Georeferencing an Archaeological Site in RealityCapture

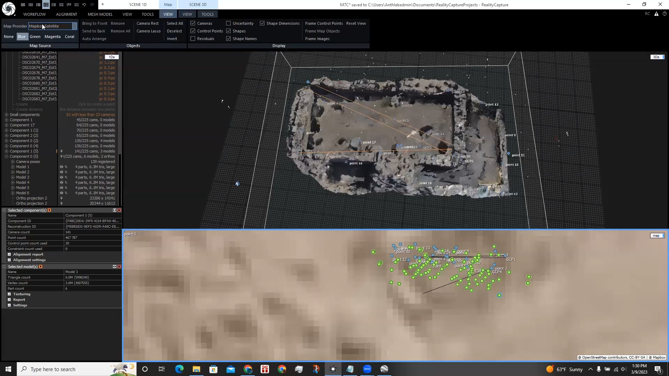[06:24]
To get access from Mapbox Maps, you need to register at Mapbox.com first.